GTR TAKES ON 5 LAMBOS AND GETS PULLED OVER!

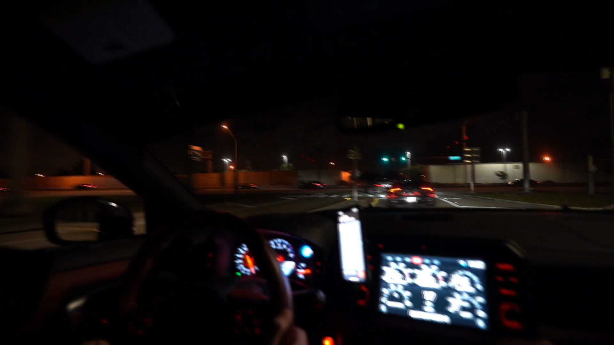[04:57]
so one of the lambos just got pulled over i don't know what for but he's he's stopping him yeah he stopped him oh one lamb down